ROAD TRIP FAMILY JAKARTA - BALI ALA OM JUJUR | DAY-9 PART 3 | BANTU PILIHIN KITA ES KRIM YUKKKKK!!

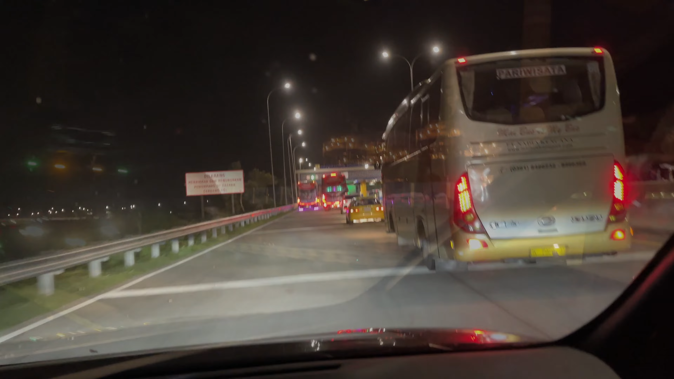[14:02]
Jam 10 malam akhirnya kita sampai di gerbang tol Probolinggo Timur. Bagaimana sih?
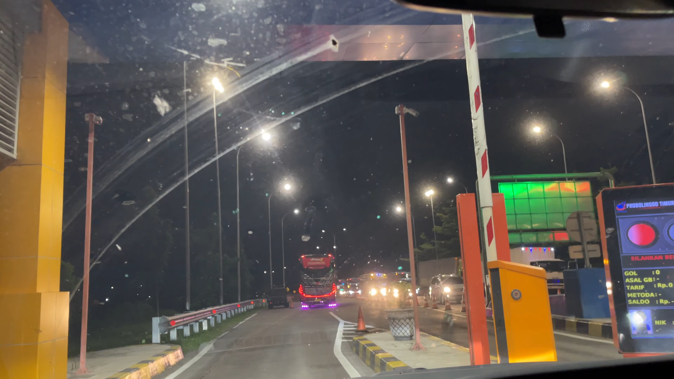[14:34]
Truknya gede-gede, pelan-pelan. Nggak bisa kenceng. Emang kelihatan mah.
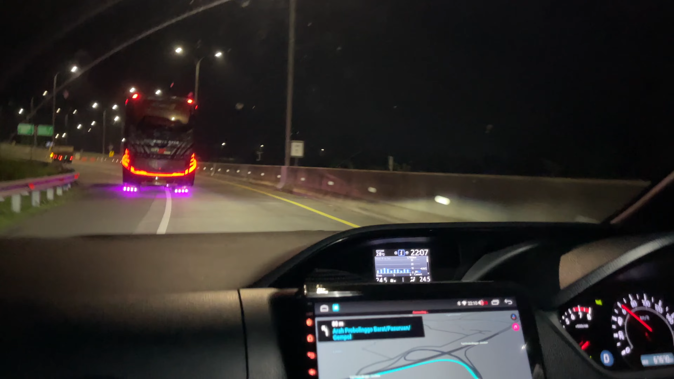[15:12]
Oh, memang arah di sini doang ya. Sana belum ada. Nah, yang sini belum ada nih. Arah situ Bondo Banyuwangi. Mudah-mudahan cepat selesai ya tolnya. Jadi kalau ke Bali keluar pelabuhan langsung masuk tol, nggak perlu ngantri-ngantri sama barengan truk. Aduh. Itu aja kayaknya.
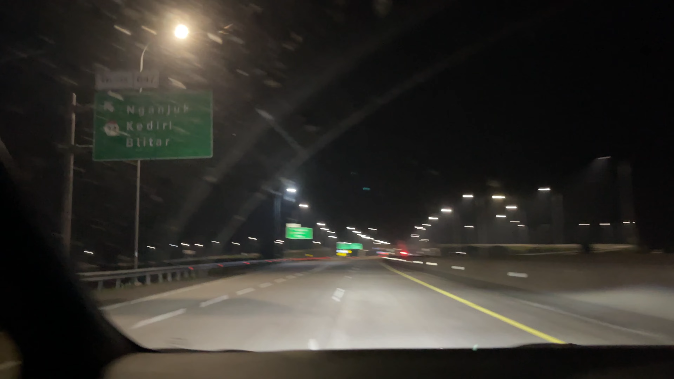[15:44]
Lanjut ke diri Blitar. Jam 12 ya. Masih di aplikasi Waze. Jam 2 kita sampai.
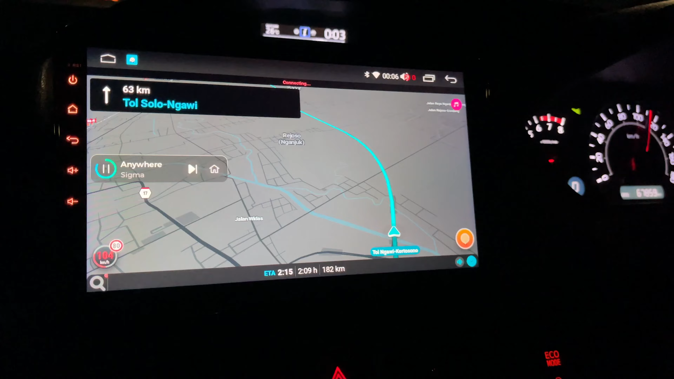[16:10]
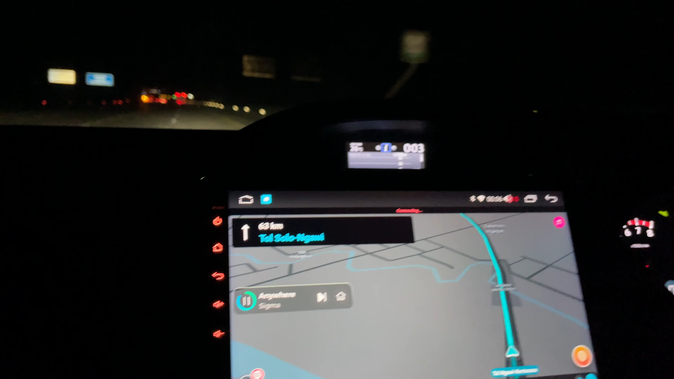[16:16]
Sampai Klaten.
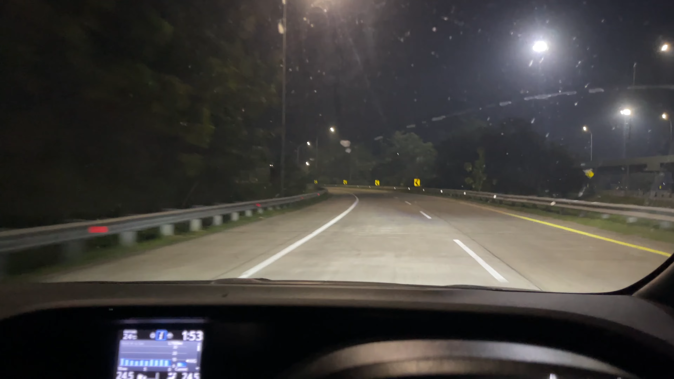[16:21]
Jam 1.53. Kartosuro. Saya berkelakan kira-kira setengah jam lagi. Ini bangkalnya.